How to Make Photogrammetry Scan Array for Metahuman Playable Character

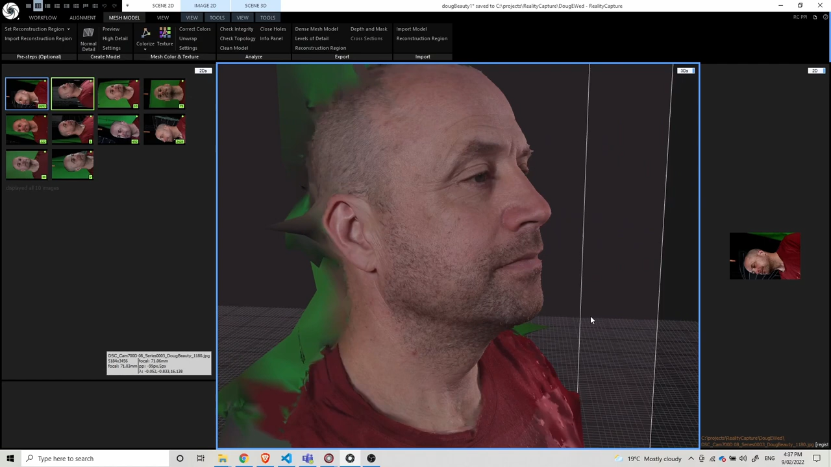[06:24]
Now everything you just saw I recorded months ago.
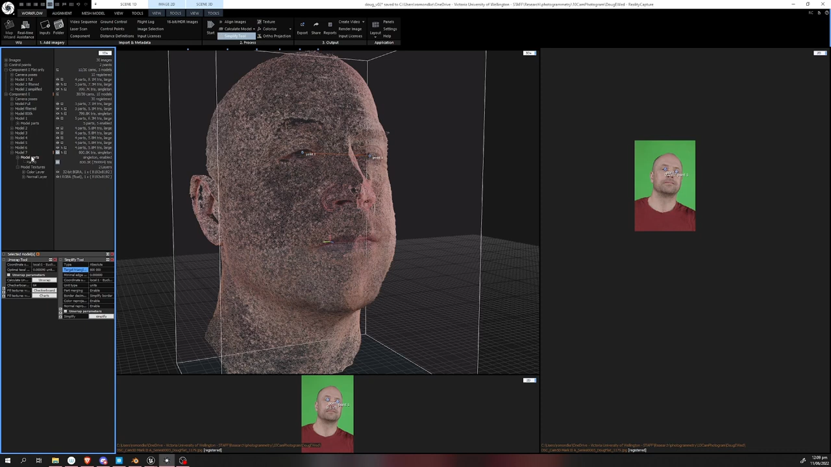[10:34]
Here I'm showing in reality capture I have made myself a tidy mesh of just the face mask and a little bit of ears at around 800,000 polygons.